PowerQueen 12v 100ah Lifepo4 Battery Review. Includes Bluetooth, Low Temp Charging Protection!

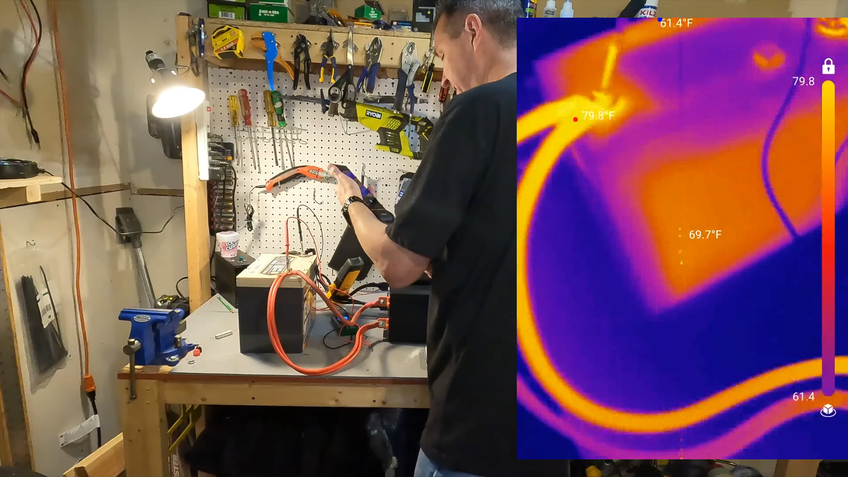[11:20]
On screen: max 79.8°F, min 61.4°F
very well the hottest spot that I can see is pretty much this top part right here and I mean we're talking 70 degrees see around the side of the battery there's a small hot spot right here which is no big deal because it's it's only 70 degrees 77 looks like there's a little bit on the bottom here but again the range is well within what this battery can handle
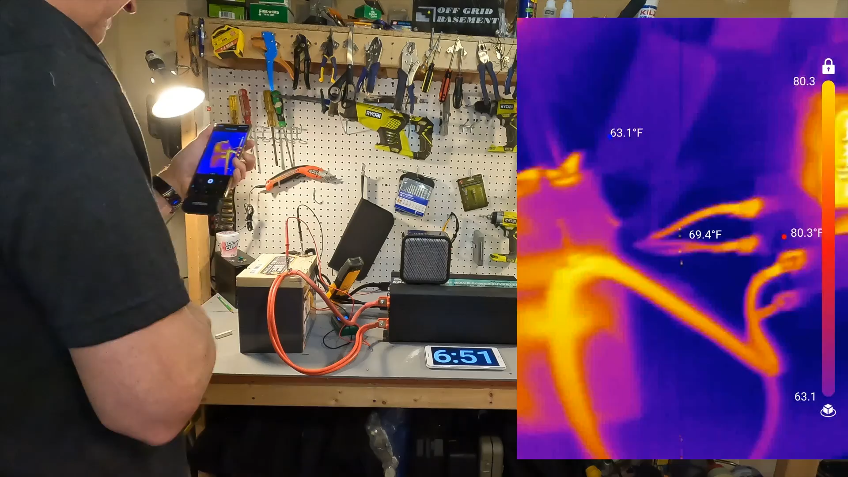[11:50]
On screen: spot 69.4°F
comparing it to the heater and our induction